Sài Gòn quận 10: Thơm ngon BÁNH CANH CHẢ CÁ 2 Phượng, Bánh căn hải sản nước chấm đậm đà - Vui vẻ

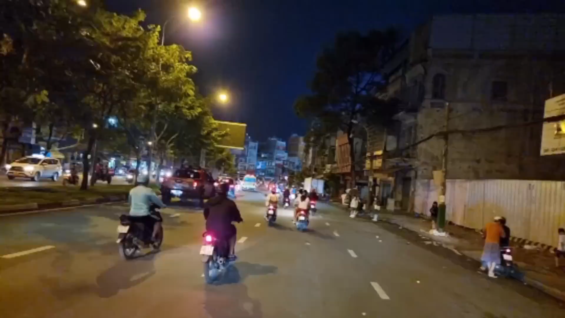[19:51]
Và sau đây mình ghi hình lại một đoạn đường Hải Thượng Lãn Ông quận 5. Lúc này là một số cái khu vực bị cúp điện á. Nhìn cái cảnh nó rất là lạ các bạn.
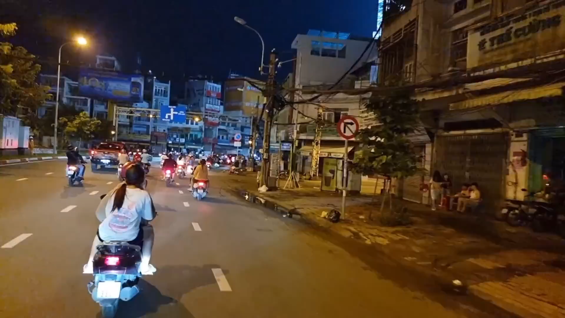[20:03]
Đây, bên phía tay phải ha. Đó, cúp điện. Đi về cái khu vực gần tới đường Châu Văn Liêm, các bạn sẽ thấy rõ ràng hơn. Đó, bên phía tay trái cũng vậy luôn, đang cúp điện.
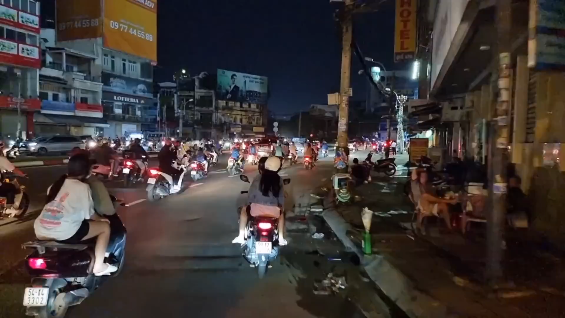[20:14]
Trước mặt các bạn là bùng binh, tượng đài Phan Đình Phùng. Bây giờ mình sẽ quẹo phải vào đường Châu Văn Liêm, các bạn sẽ thấy rất là rõ này.
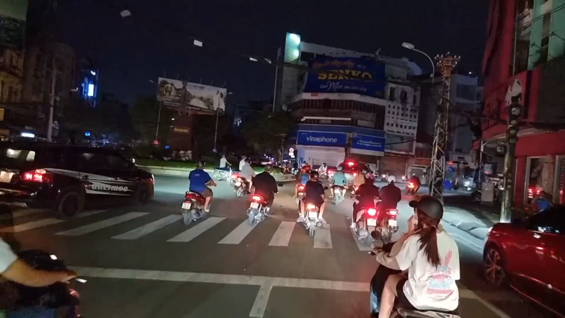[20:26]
Đó, bình thường thì khu vực này rất là sáng đèn. Đó, bây giờ nón sơn góc tay phải cúp điện.
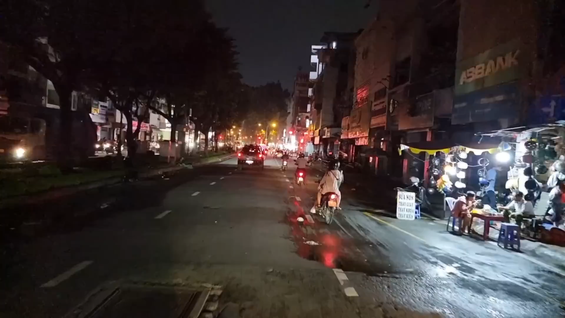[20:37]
Đó, Châu Văn Liêm hay là Tổng đốc Phương, các bạn nhìn hai bên ha, cúp điện rồi ha.
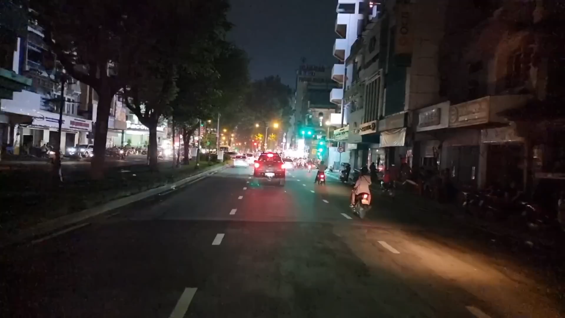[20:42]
Tuy nhiên qua cái góc giao với đường Trần Hưng Đạo bên kia thì lại có điện. Đó, các bạn để ý nè, tòa nhà Sacombank có điện. Nhưng mà góc tay trái,
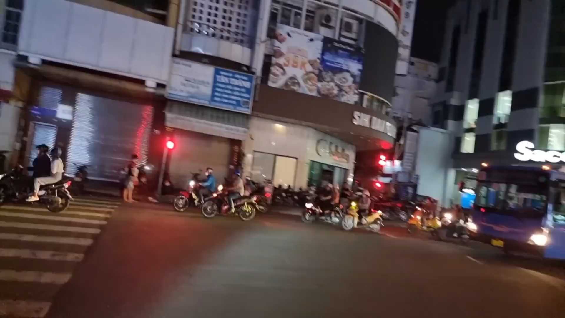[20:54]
Siệt Tắc Phúc, cái buffet bên đó thì lại không có điện. Đó, bên góc bên đây cũng vậy luôn nè, đường Châu Văn Liêm cúp điện hết luôn.
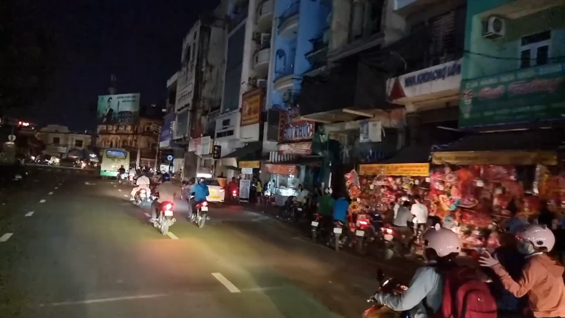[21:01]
Bây giờ chúng ta sẽ quẹo phải vào đường Hải Thượng Lãng Ông. Cái khu vực này hiện tại bán lồng đèn Trung Thu rất nhiều. Đó, các bạn nhìn qua bên kia ha, bưu điện quận 5 đó.
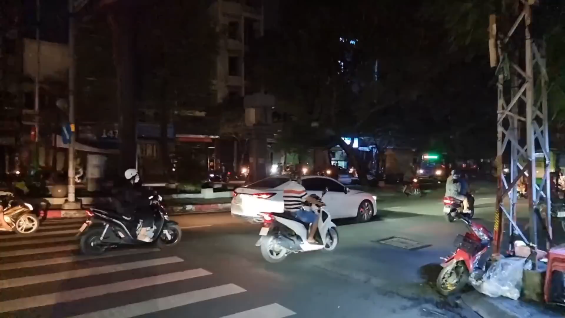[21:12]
Thì toàn bộ khu vực này nè, đó, cúp điện hết.
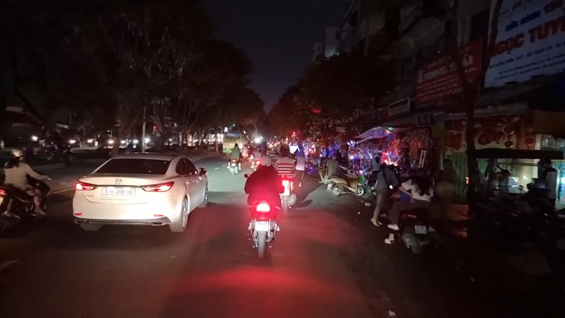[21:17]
Thì bây giờ là đèn nhấp nháy của những cái đèn Trung Thu đó.
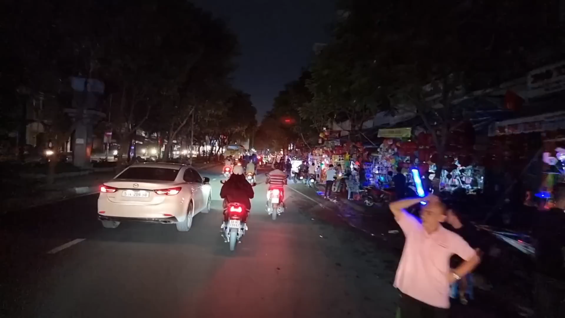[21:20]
Thấy nó lạ không? Chính vì yếu tố lạ này mình mới ghi hình đó. Rồi, mình chạy thêm một đoạn nữa, mình sẽ quẹo trái lại. Đây, chúng ta chuẩn bị quẹo trái nha.
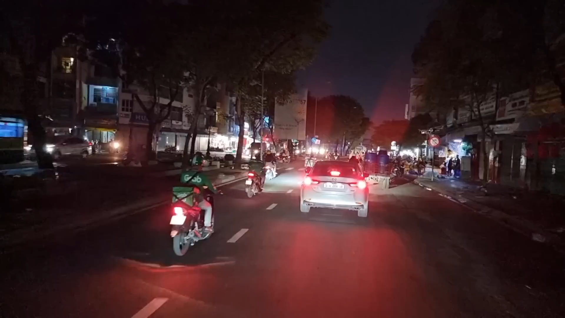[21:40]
Mình thường xuyên đi con đường này và những lúc mình đi qua đây á, đều là sáng đèn cả. Tự nhiên hôm nay nó tắt đèn, cúp điện, cảm thấy rất là lạ. Đó. Tự nhiên nhớ về những ngày xưa, nhớ vào những cái ngày mà Sài Gòn cúp điện của khu phố mình.